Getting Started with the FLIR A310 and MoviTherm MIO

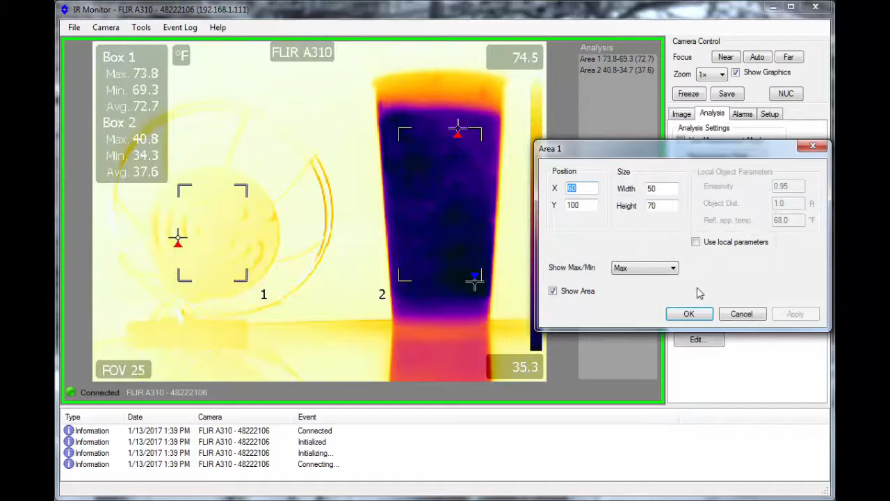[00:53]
Once the FLIR A310 is set up, go to the MIU web configurator.
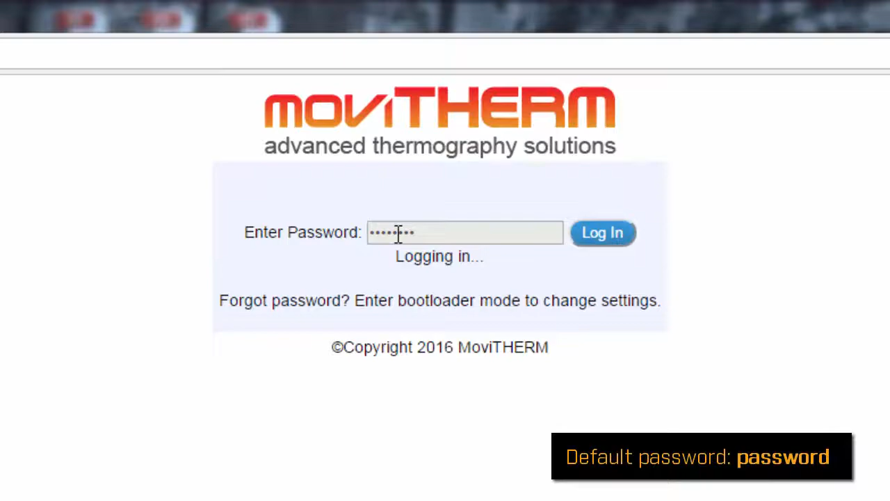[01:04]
If you have to use different network addresses, remember to go to Device Settings step to change MIU's IP address,
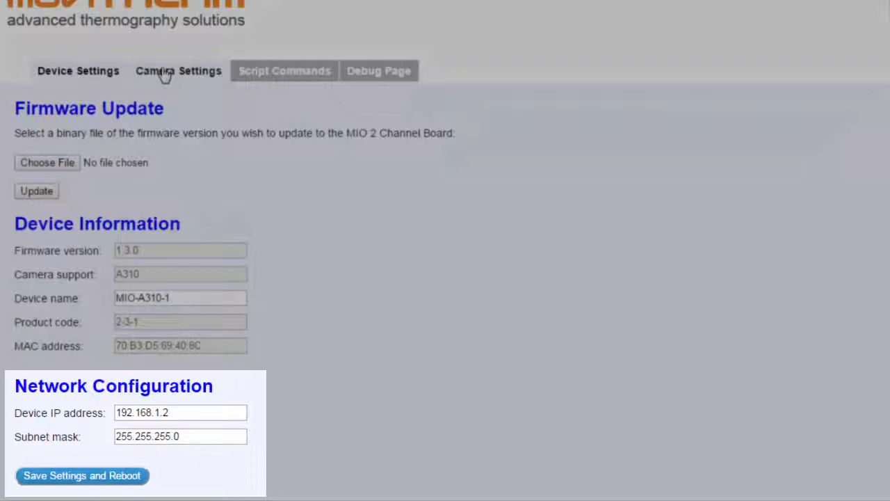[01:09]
and also go to Camera Settings step to tell MIU the new IP address of your A310. Go to Script Commands tab to set up MIU's analog and digital outputs.
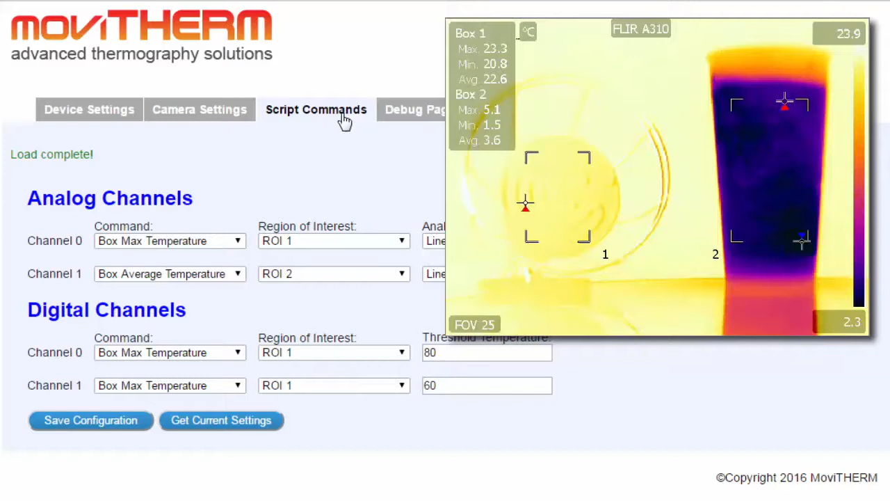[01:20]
On screen: scale top 23.9°C, scale bottom 2.3°C
In this example, analog channel 0 pulls the maximum temperature of A310's box 1, whereas analog channel 1 is pulling the average temperature of A310's box 2.